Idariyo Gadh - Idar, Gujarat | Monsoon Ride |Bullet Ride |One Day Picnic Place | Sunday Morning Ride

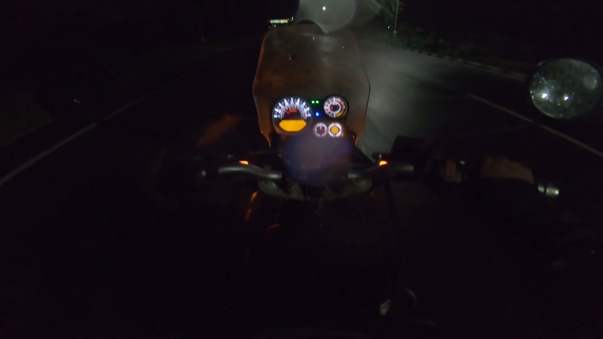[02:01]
तो फाइनली हम लोग पहुँच चुके है हाइवे पे तो रास्ता काफी अच्छा है यहां पे लेकिन बारिश भी बहुत हो रही है तो हम लोग लेकिन आज
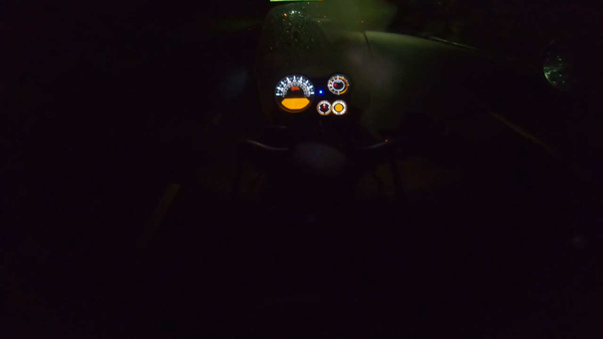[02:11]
राइड जरूर करने वाले है तो आज हम लोग जा रहे हैं इडर तो वहाँ पर बहुत अच्छी